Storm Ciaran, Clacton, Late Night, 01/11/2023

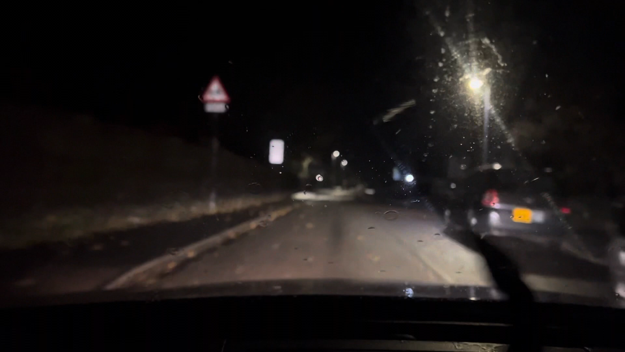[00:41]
than an hour and we're just watching out the trees falling over, things blowing in the road or anyone having difficulty then we can help them. If I see someone struggling I will help them definitely. But already the winds are about 50-60 miles an hour and already it's coming down heavy.
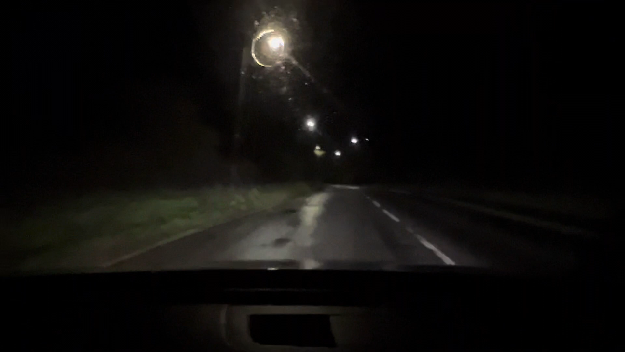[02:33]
So this is my first sign of the latest storm, I forget his name, they come so often they've all got different names. Here we go, we are arriving in the beautiful Jaywick Sands.
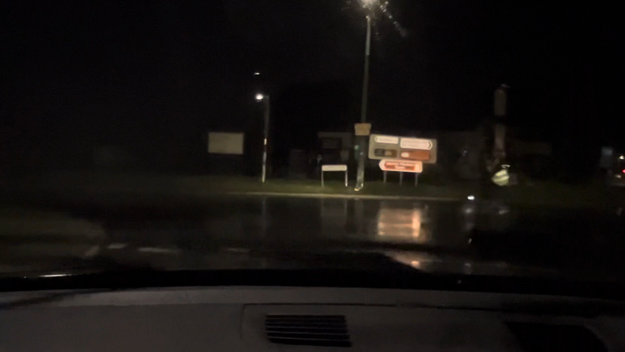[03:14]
Always watch out for the cyclist, respect to the cyclist. Overtake with wits. There you go. And here we go, back into my hometown. Well, one day they're going to name Jaywick, Danwick, after me. Only joking.